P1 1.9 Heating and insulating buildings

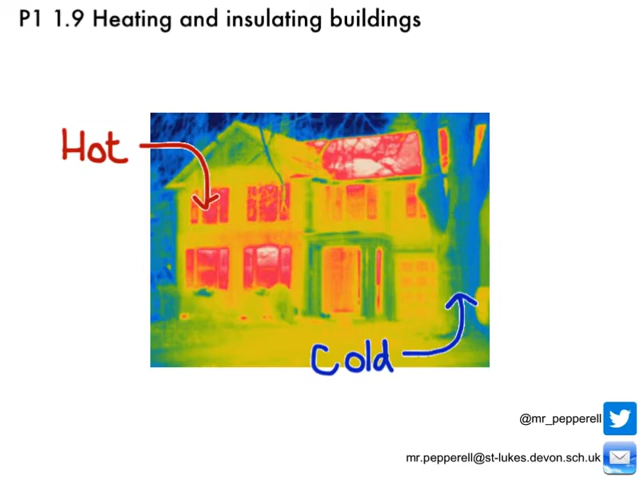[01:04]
So when you open the door, the energy starts to flow out of your house and your house starts to cool down. And there's also plenty of other areas that you can lose heat energy from as well. You can lose heat energy from the windows, out of the door, through the roof, even through the walls of your house, okay?
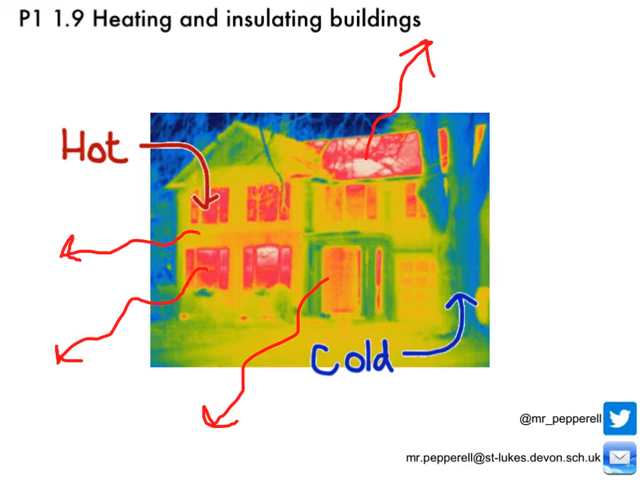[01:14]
But luckily we know a bit about physics and there are plenty of ways to prevent heat loss from your home.